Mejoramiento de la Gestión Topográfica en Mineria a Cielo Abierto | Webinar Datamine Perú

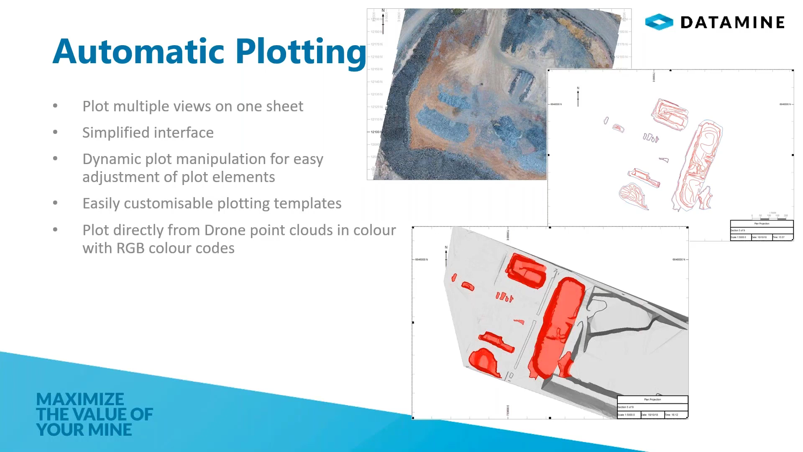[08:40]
la manipulación dinámica es de un ajuste muy fácil con los elementos que se presentan acá en el reporte, ¿no? Las plantillas de trazado son totalmente personalizables, ¿no? Y la nube de punto de los drones es básicamente con código de color RGB. Bien, el reporte de los volúmenes de la voladura, ¿no?
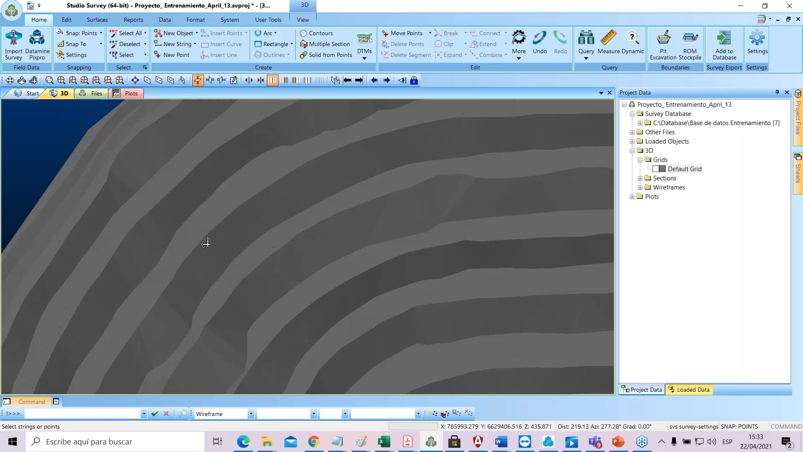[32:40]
no lo veo muy bien los PITs, en cambio vamos a ver cómo se había diseñado,
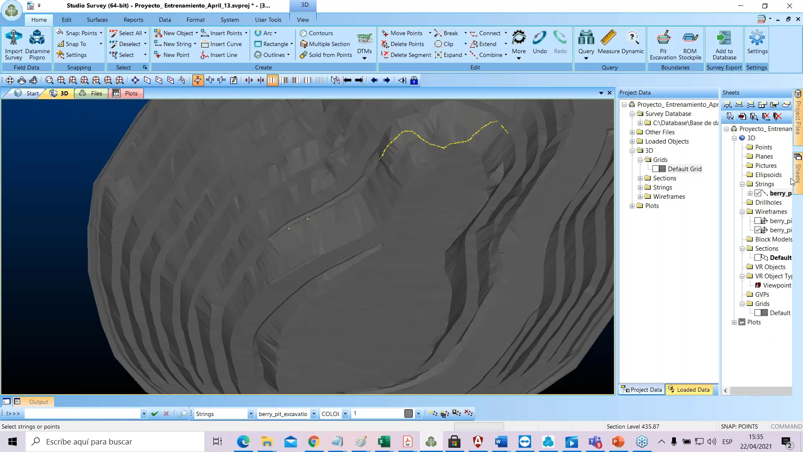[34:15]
Esta es la línea o el string que yo voy a trabajar, voy a comenzar a hacer mis cálculos con los reportes que yo deseo visualizar. Entonces, he traído estos archivos solo para ver la diferencia,
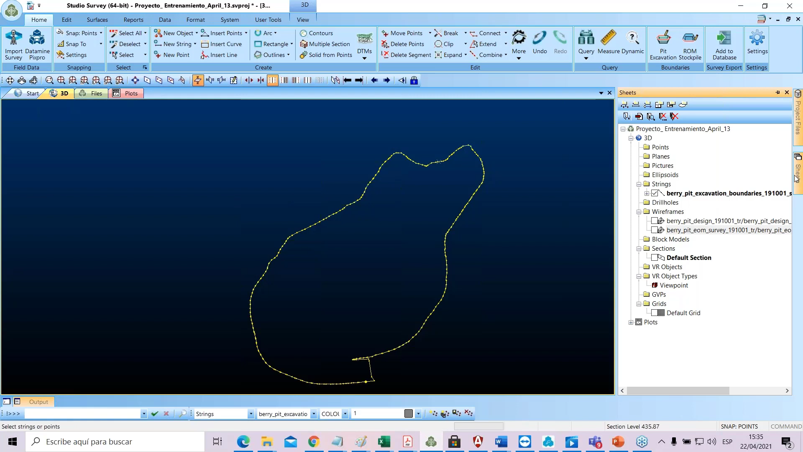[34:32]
básicamente para ver la diferencia, o sea, es un avance en el fondo del tajo,
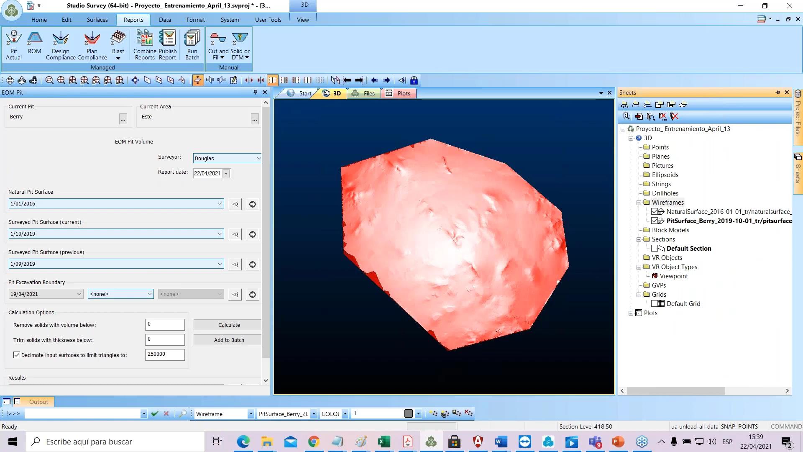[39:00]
parte de chats, ya comienzo a visualizar esa parte.
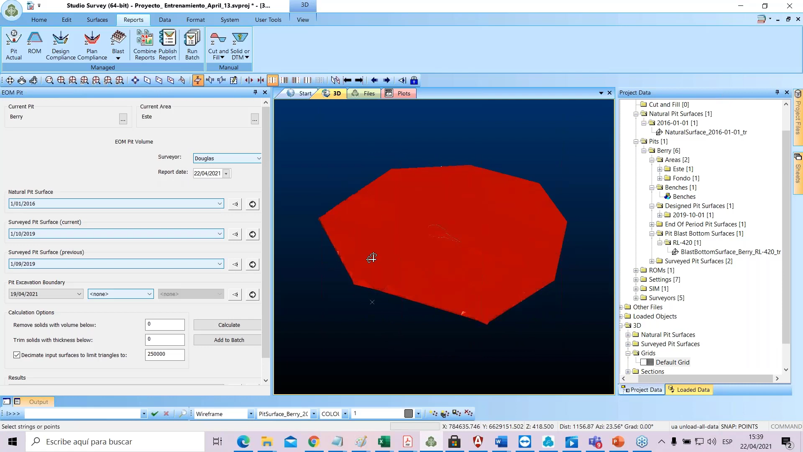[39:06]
por ejemplo, acá lo puedo ocultar y puedo visualizar acá el tema.
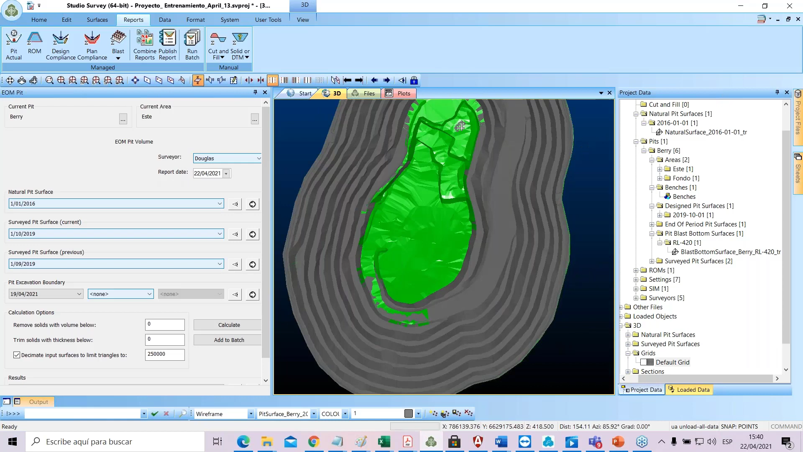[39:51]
Lo puedo visualizar de esta forma. Entonces, esto es lo que se ha avanzado en un mes.
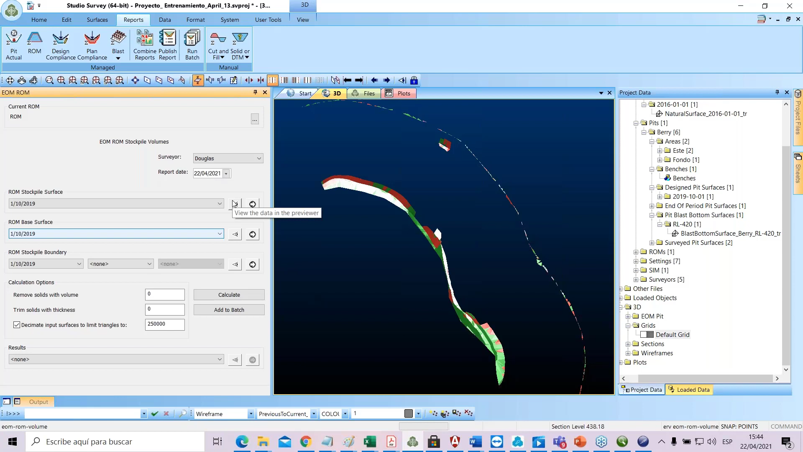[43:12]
Yo puedo tener bastantes stockpilots en la mina. vamos acá a borrar, a limpiar un poco la ventana, a buscarle las grillas.
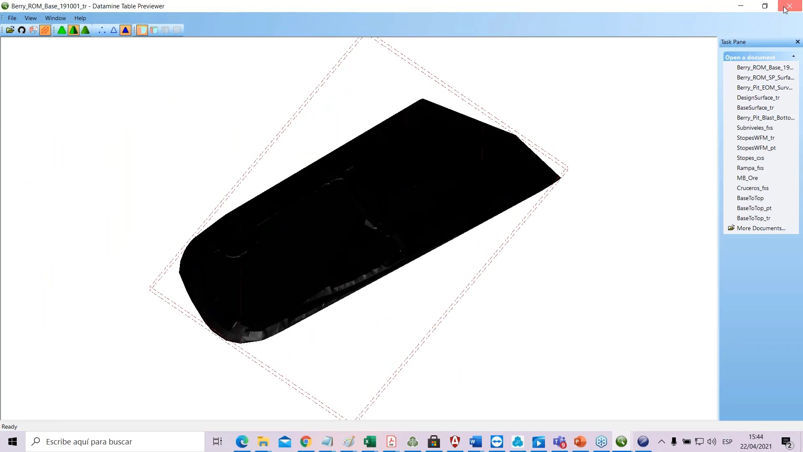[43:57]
También tengo un Boundaries que lo he venido trabajando
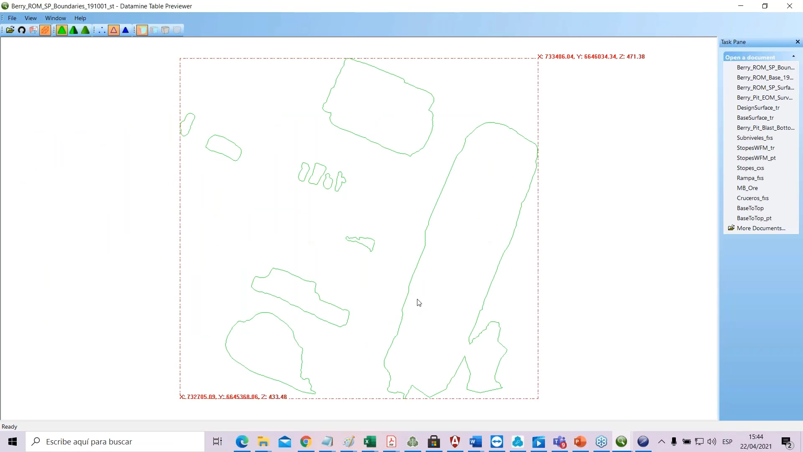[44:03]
que básicamente delimitan, ¿no? el área que ocupan mis stockpilots. Me voy al estudio. Por ejemplo, acá ya está, ¿no? la superficie de mi stockpilet, por ejemplo, lo podemos visualizar, lo traigo al software y miren, aquí está.
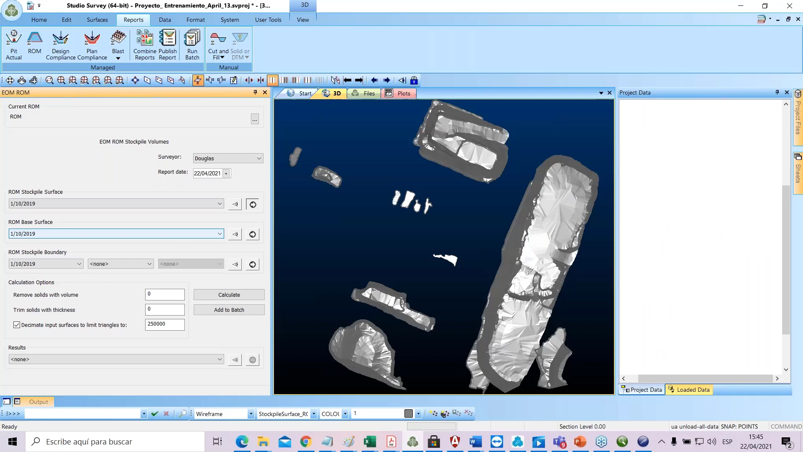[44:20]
Por ejemplo, le quiero dar otro color, quitar, aceptar, ya lo tengo. En la parte de acá, la base, ¿cuál es la base de mi stockpilet?
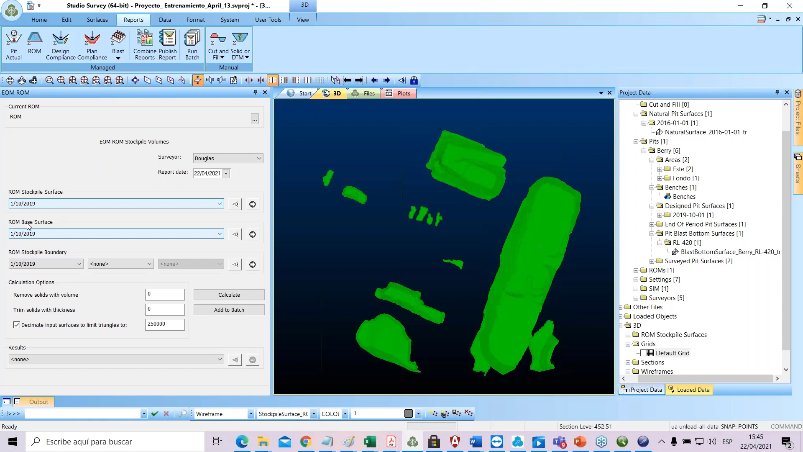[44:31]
También lo puedo visualizar, lo puedo traer al software. De manera, visualizo, acepto. Entonces, básicamente, esto es los stockpilets que existen básicamente en la mina,
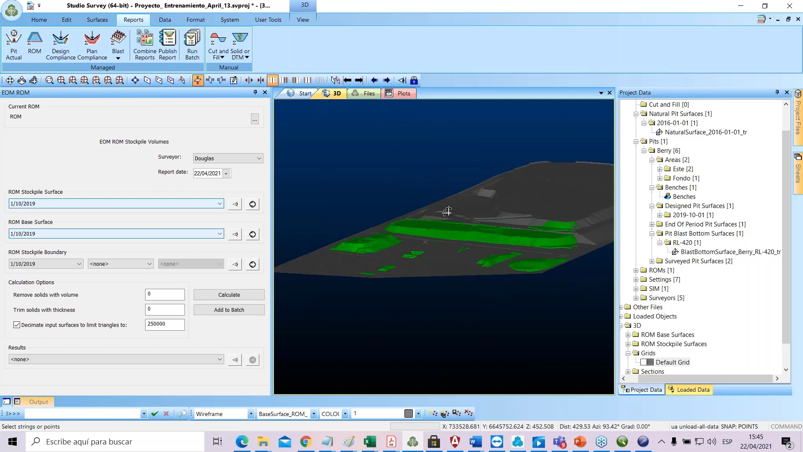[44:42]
ha sido básicamente con un levantamiento de drone, ¿no? Entonces, también puedo traer el tema de mis boundaries que son los límites de mis stockpilets.
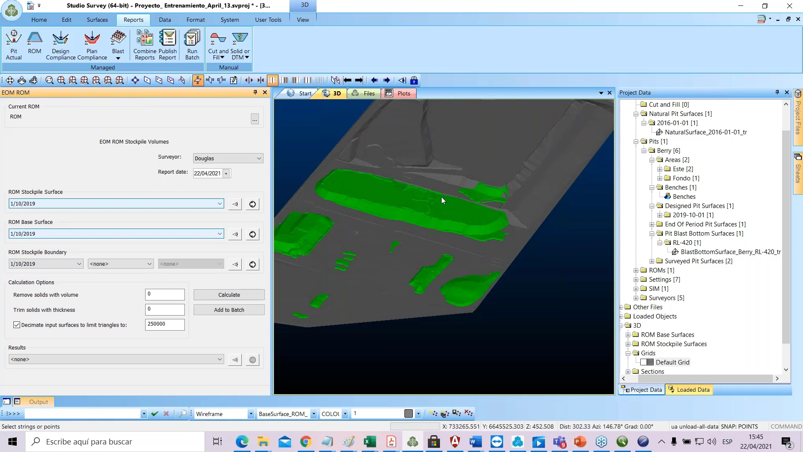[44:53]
Por ejemplo, lo traigo al software y miren, compañeros, lo podemos visualizar acá. Entonces, lo que vamos a hacer es hacer un cálculo.